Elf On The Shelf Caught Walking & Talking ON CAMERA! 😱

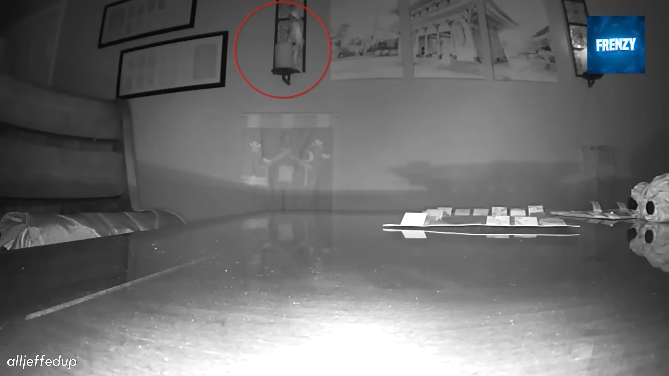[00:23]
Right before this footage, he was told by kids that they should put up a CCTV camera to catch the elf, and so here we are. Turns out you should listen to your kids, especially when it comes to magical stuff like you're witnessing in this clip.
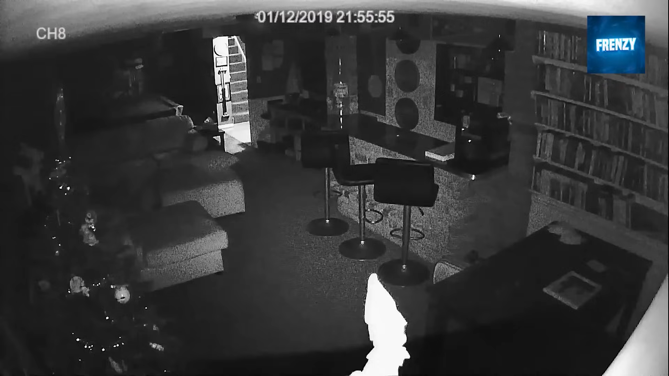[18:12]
Now we have two cheeky elves.
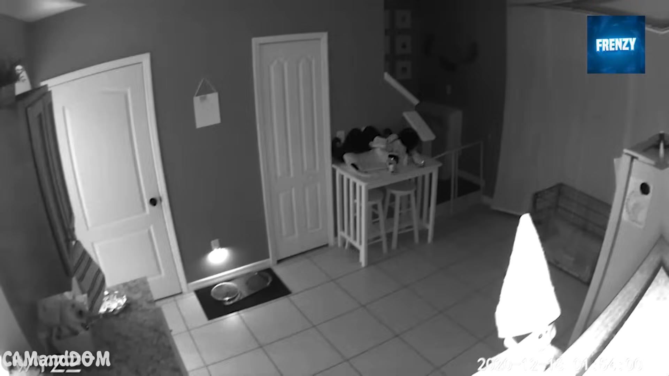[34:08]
After playing hide-and-seek with the camera for a while, it had to be forced into permanent hiding when the dog came into the kitchen.
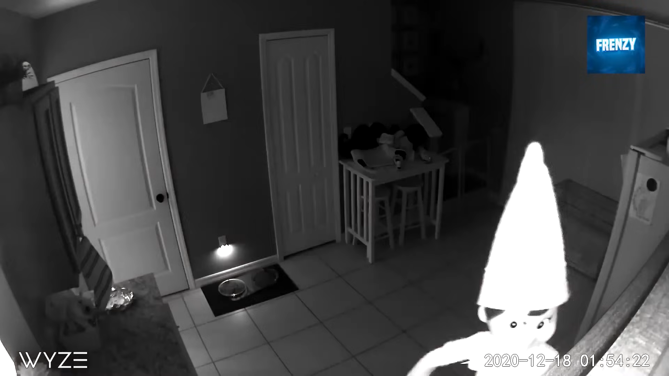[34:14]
We think the elf is afraid of the dog snitching on it.